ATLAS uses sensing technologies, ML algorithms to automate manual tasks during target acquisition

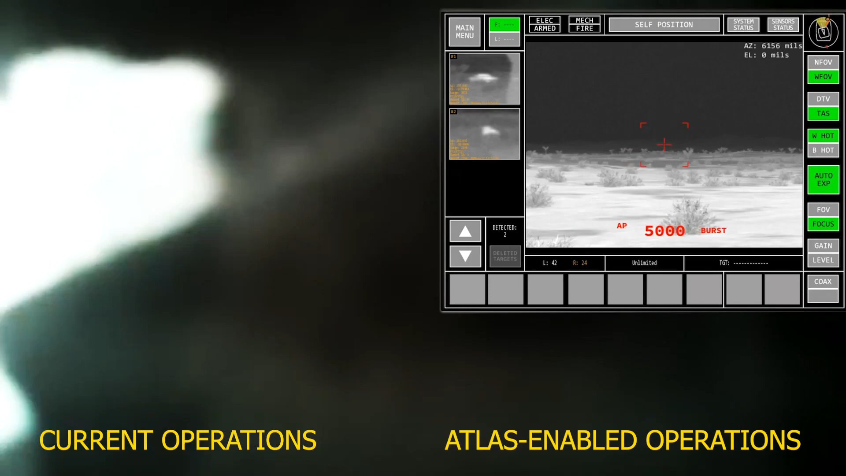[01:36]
Using an advanced sensor and AITR algorithms, ATLAS rapidly completes the search, detection, identification, classification, and selection of appropriate weapon systems for the targets that are detected.
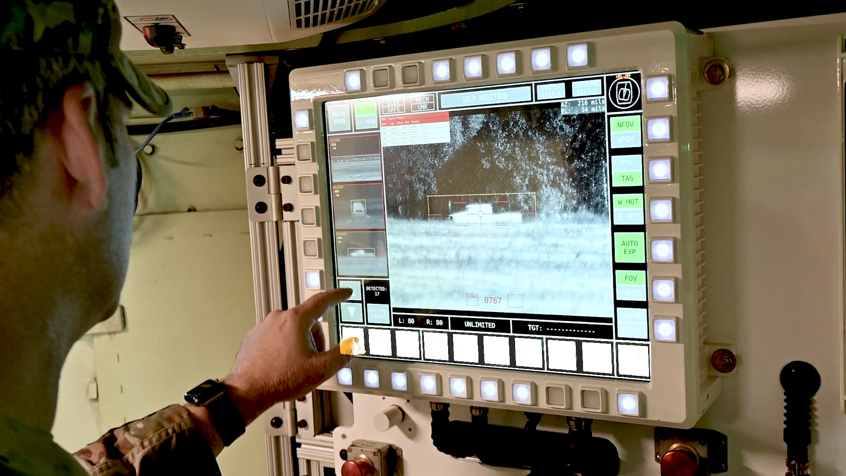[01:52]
Additionally, the vehicle commander has the capability to conduct push-button slew-to-queue with all targets that are detected by the AITR.